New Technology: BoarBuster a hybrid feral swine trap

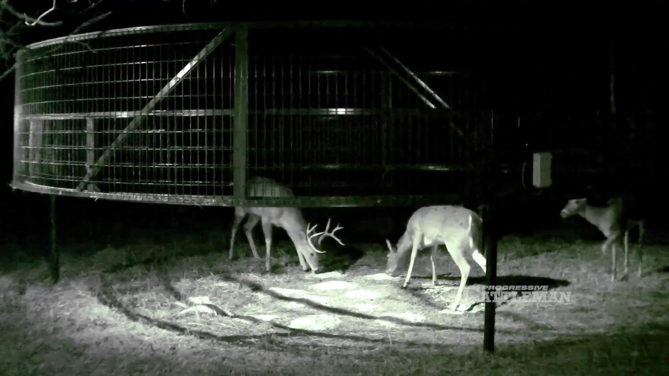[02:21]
So live video streaming at a site is a good option to get rid of those non-target captures.